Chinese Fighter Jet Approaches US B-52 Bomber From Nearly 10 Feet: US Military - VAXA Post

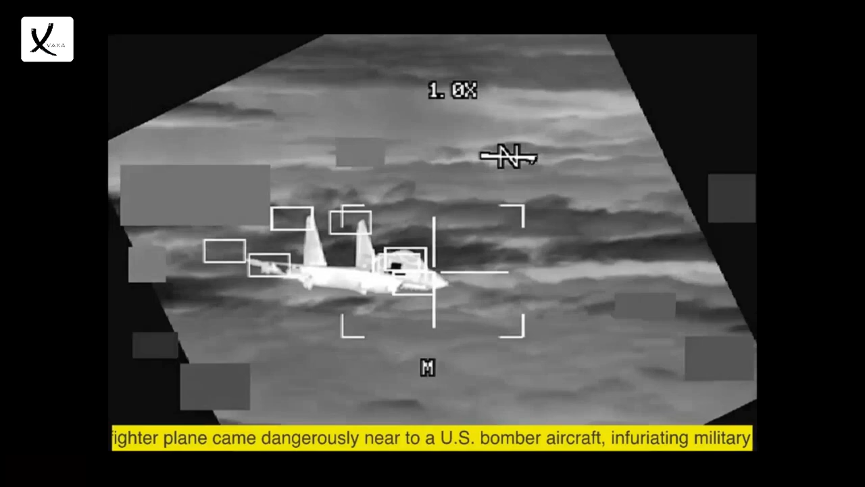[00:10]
military A Chinese fighter plane came dangerously near to a U.S. bomber aircraft, infuriating military authorities. The U.S.
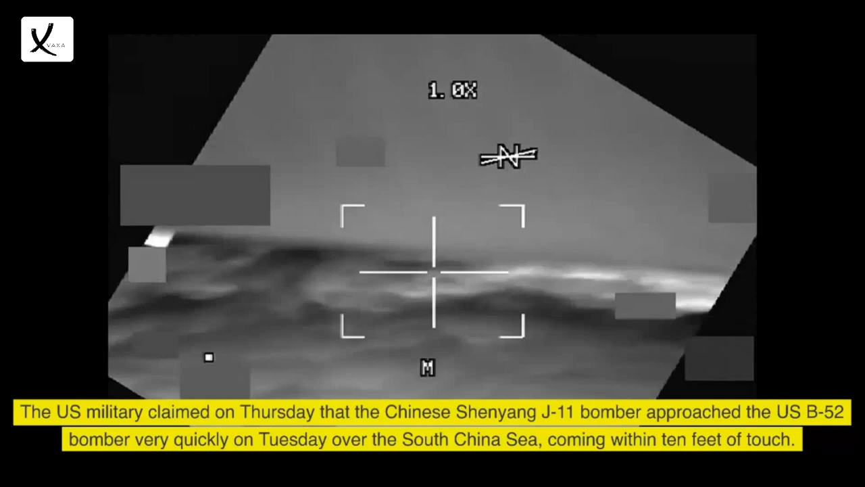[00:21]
military claimed on Thursday that the Chinese Shenyang J-11 bomber approached the U.S. B-52 bomber very quickly on Tuesday over the South China Sea, coming within 10 feet of touch.
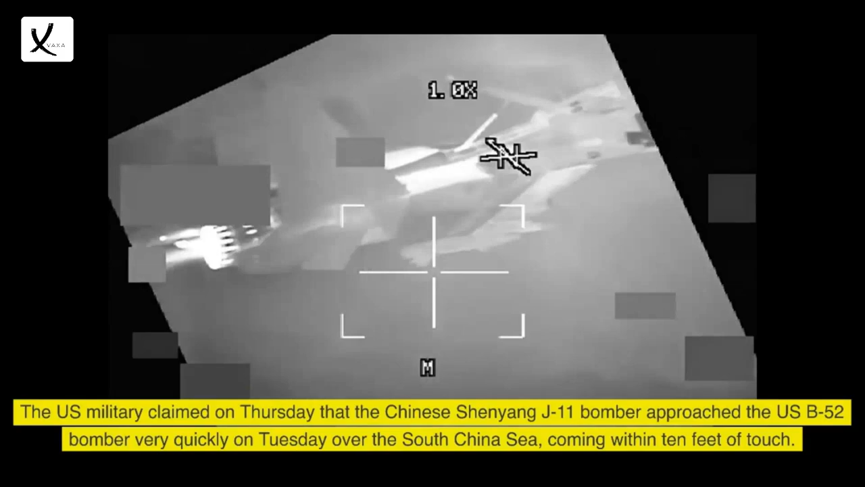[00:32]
The plane harassed the B-52 briefly, flying close at uncontrolled excessive speed, flying below, in front of,
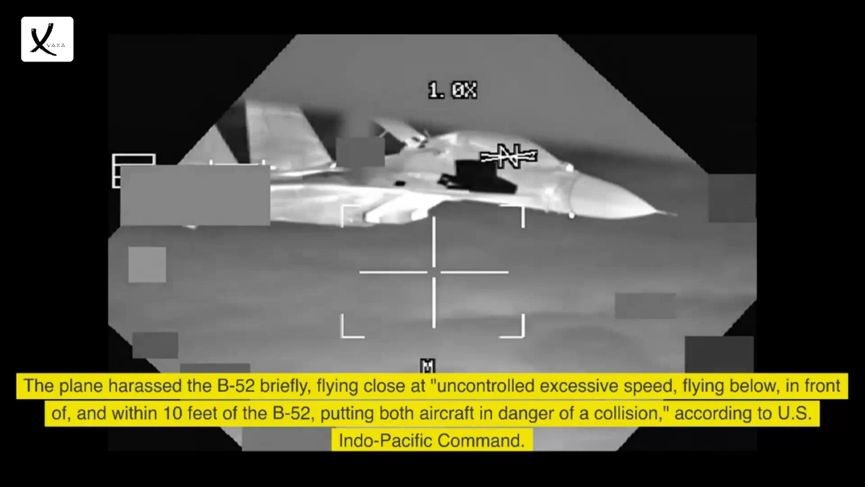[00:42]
and within 10 feet of the B-52, putting both aircraft in danger of a collision, according to U.S.
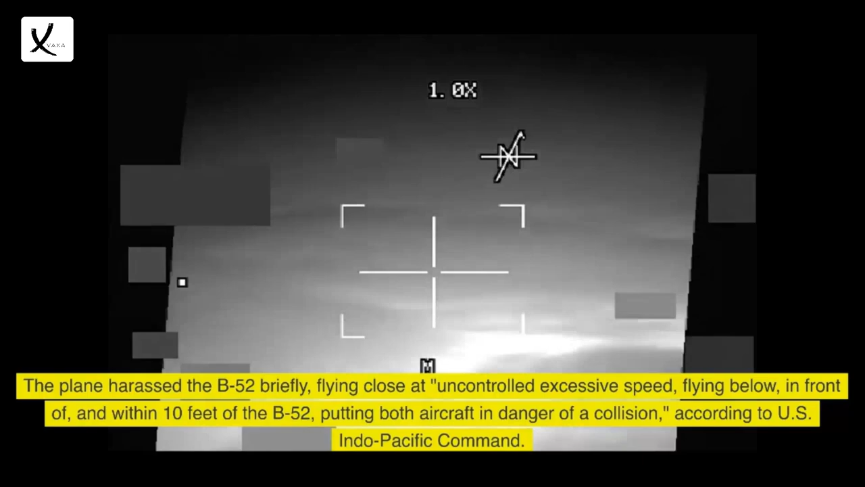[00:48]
Indo-Pacific Command. According to U.S.